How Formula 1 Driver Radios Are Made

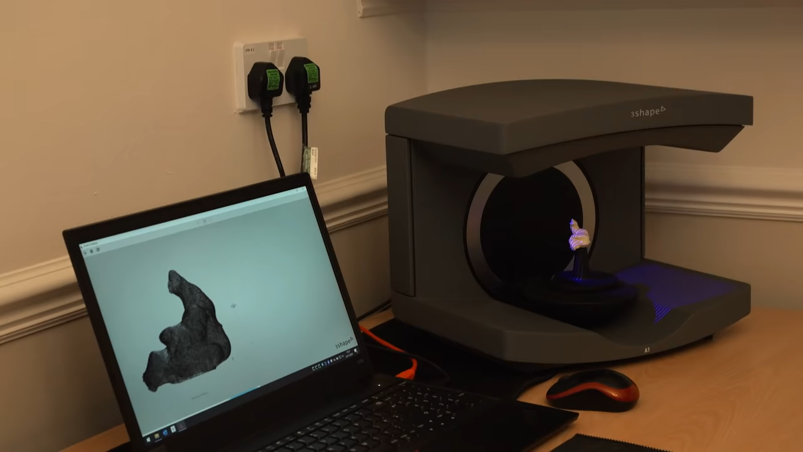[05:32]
So my ear mould sits on this scanner and then on the left, is this like a live projection creating a 3D model?
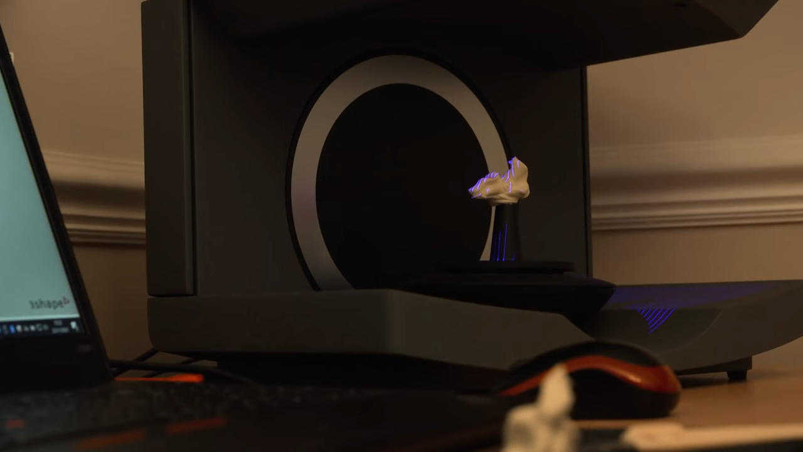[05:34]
Yeah.
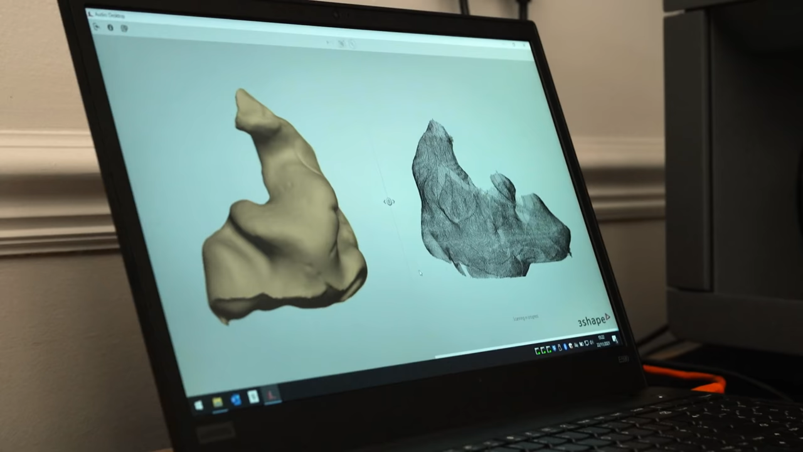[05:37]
So this will be sent over to manufacturer and then they will produce it from this image. So this is a typical set of ear moulds.